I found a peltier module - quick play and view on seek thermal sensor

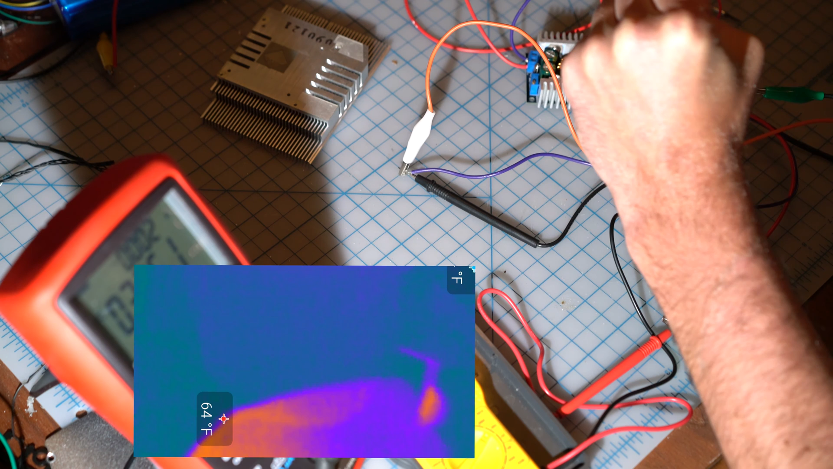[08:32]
It's not even as hot as my skin at the moment. And the other side is the coldest so it's down to 54. And then again rotate over. Oh it's getting the hottest now. So now it's just the hotter than my skin. And that's with 1.2 volts.
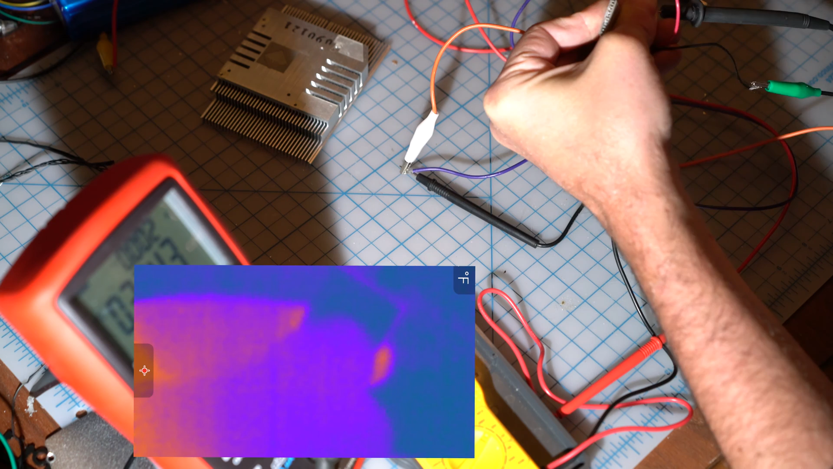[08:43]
So you can see that in the heat signature it's quite clear as I rotate my hand. You can see that getting hot there. Okay let's try something else with it. So I'm not the best electrician in the world. It's probably quite dangerous.
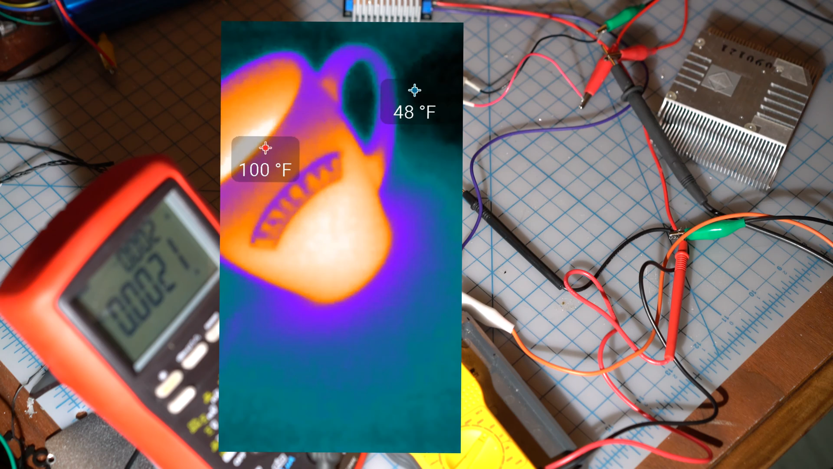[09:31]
You can see my tea is at a nice 100 Fahrenheit which is quite cool actually. I should drink it.
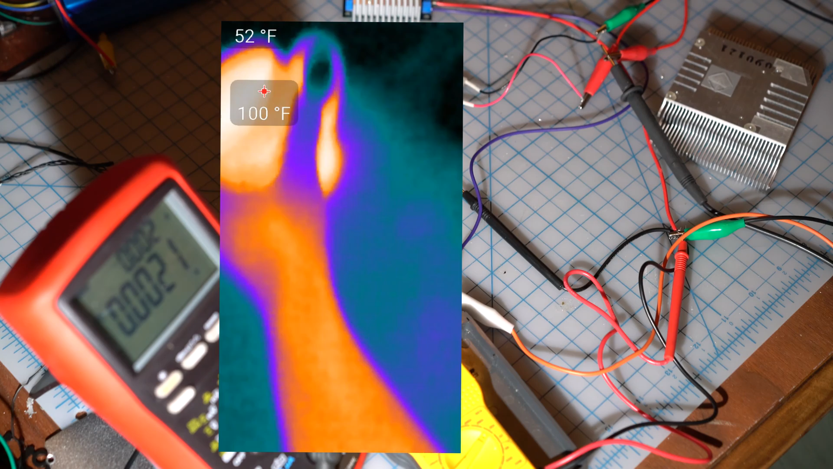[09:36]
On screen: spot 100°F
That's me grabbing out of it. And it's gone. Oh look at the table. It's quite hot to where it was.
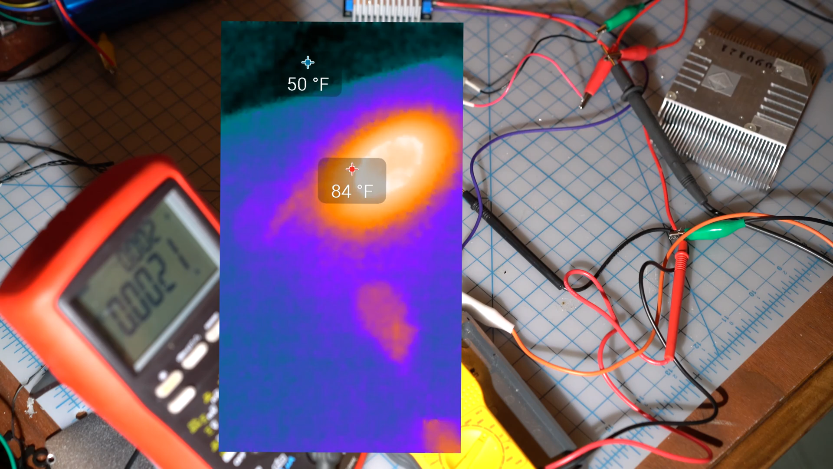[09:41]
On screen: min 50°F
Cooling outside. This is a quite cool device. Okay guys.
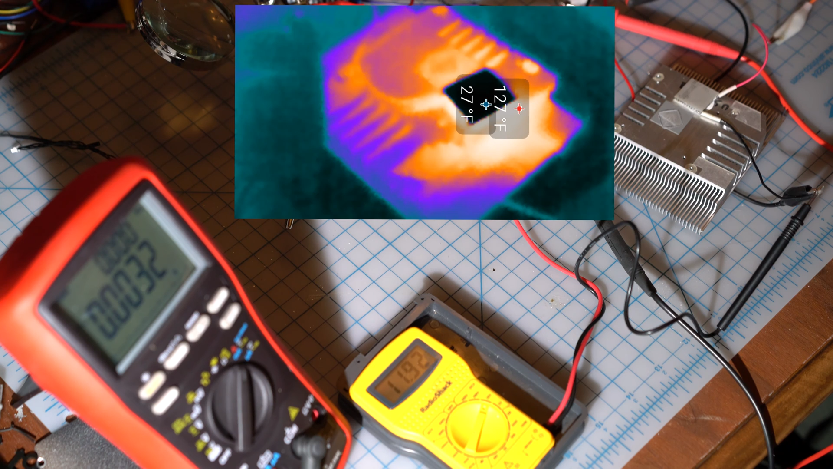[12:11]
Yeah. I don't understand why the amperage is not going up. It's like the. The milliamps. I missed the range up or something.
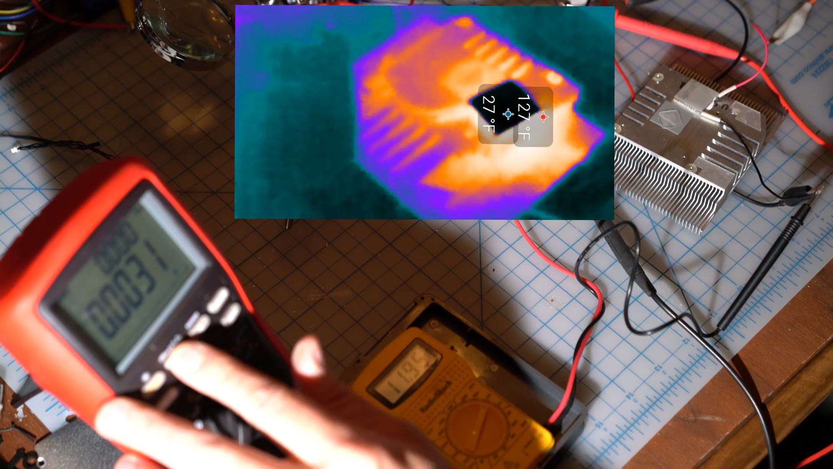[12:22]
And then hold. Strange.
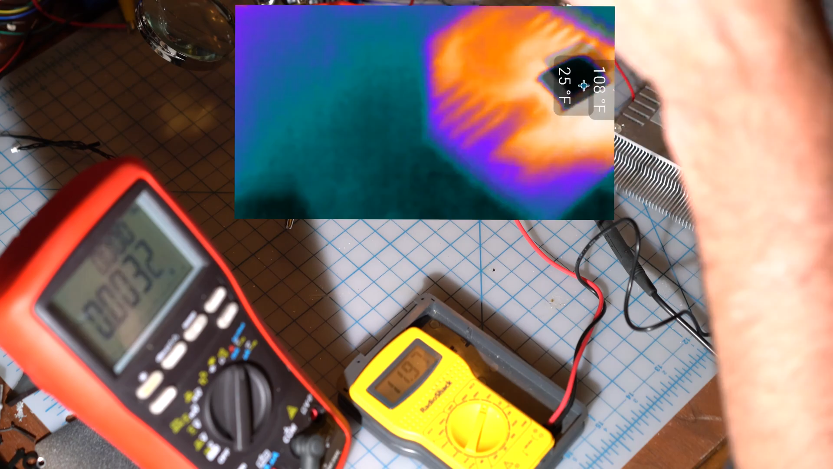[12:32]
I thought that was hot to touch then. It was actually freezing.
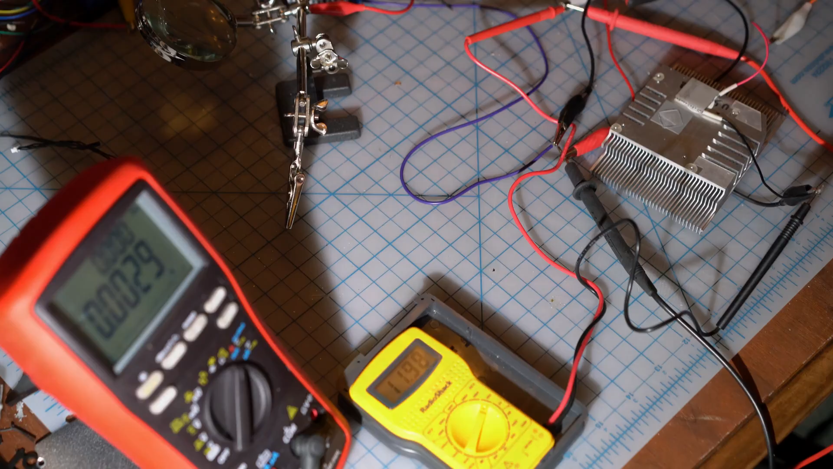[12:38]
So we can see the dog's okay. The heat sink now. We've got a fan on there. You can see there with my cup of tea. Which is getting really cold now. I've pumped the voltage up a little.
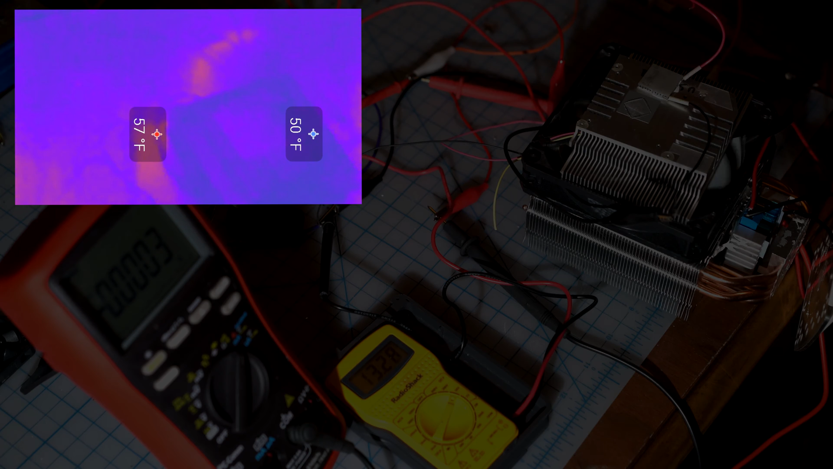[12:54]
Due to. Just the load. Because I've put the fan on there. So that uses a little bit up. And then. When. It sucks. It's going to hit like 3 amps. I think.
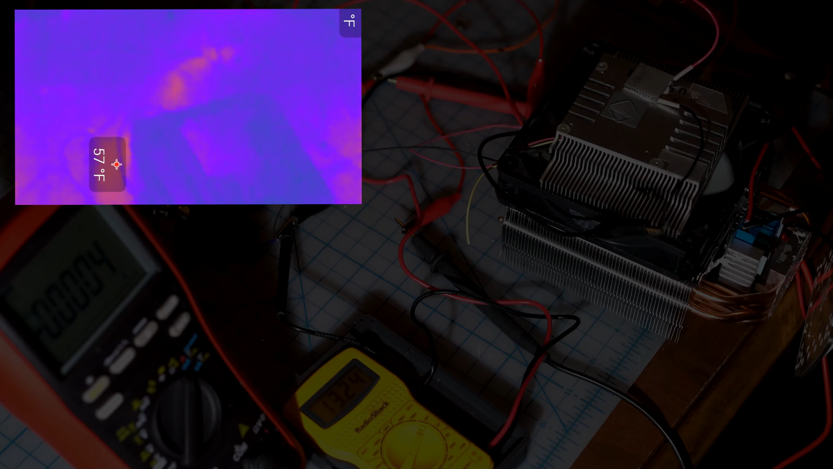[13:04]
On screen: spot 57°F
It's going to melt everything. But what we want to do. Is see if it freezes this water. So let's put it on.
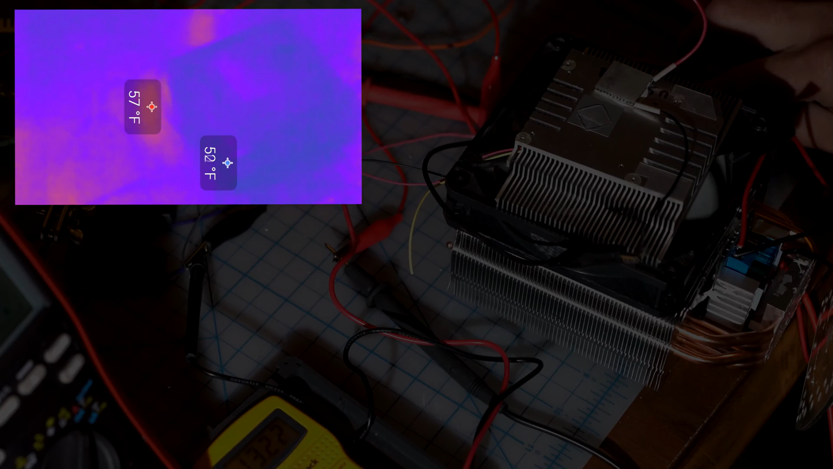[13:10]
In there. And see. I've got something that's. Plastic. I'd really like to hold this down. Okay. Here we go. Oh. 3.7. And then. I'm going to put my hand there. Because.
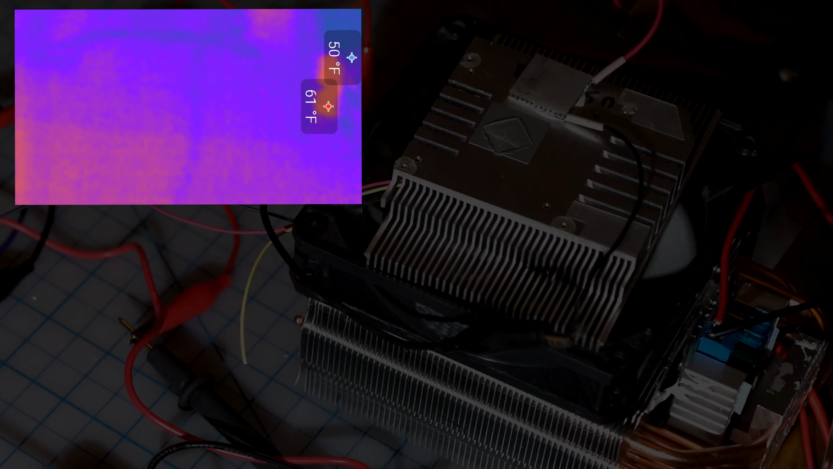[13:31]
Oh. I can see the heat from my hand. But it might. The sink might come off.
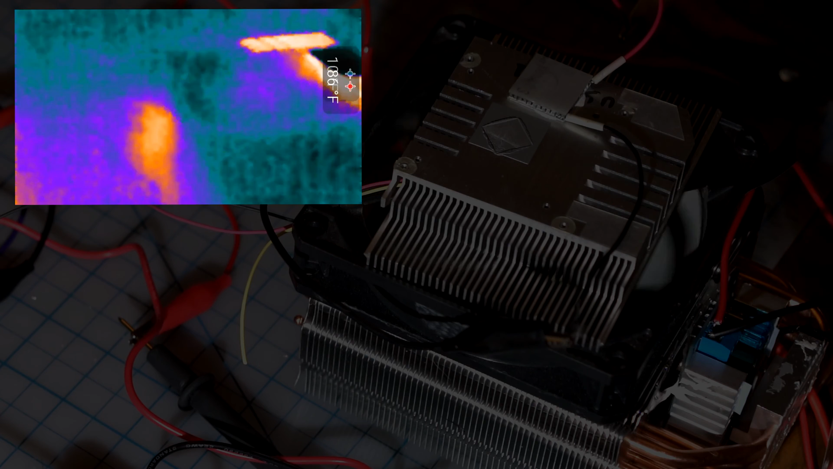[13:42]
So we can see it's down to 5 Fahrenheit there. It's getting. Oh. It's getting. It is. It's icy. It's actually frozen. Put a little bit more on there. Let's see. Gently. Gently. Does it.
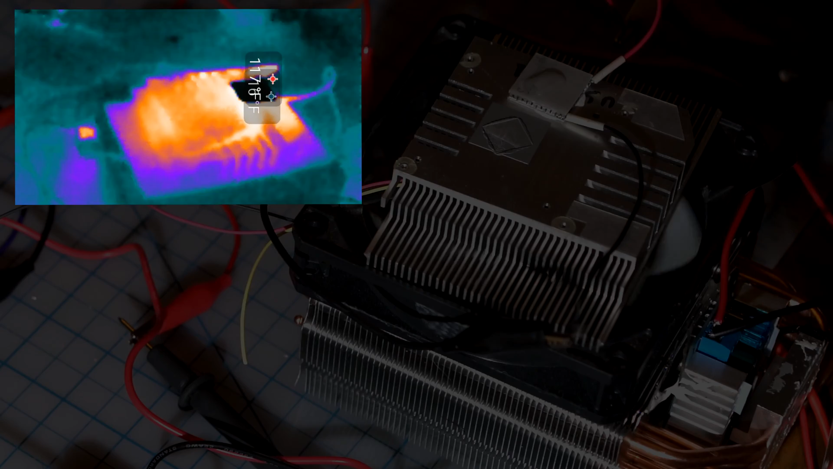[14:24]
So that water really warmed everything out. But. I'll film this on the macro as well. And I'll overlay it. But yeah. We're still at 3.2 amps. 13 volts.